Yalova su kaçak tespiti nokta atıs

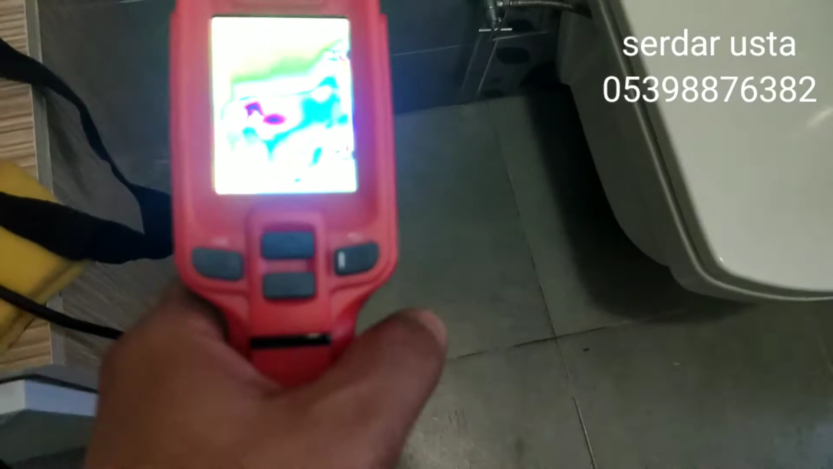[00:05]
Kaçağını Allah'ın izniyle termal kamerayla tespitini yaptık. Şöyle göstereyim. Şurada süzgeç var.
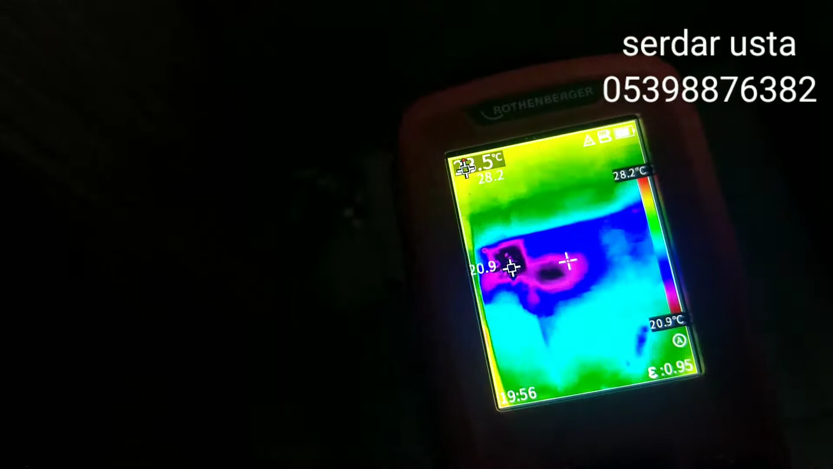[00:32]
On screen: scale top 28.2°C, scale bottom 20.9°C
Gerek termal kamerayla izlediğimiz doğrultusunda. Basma rezervar var burada görüyorsunuz.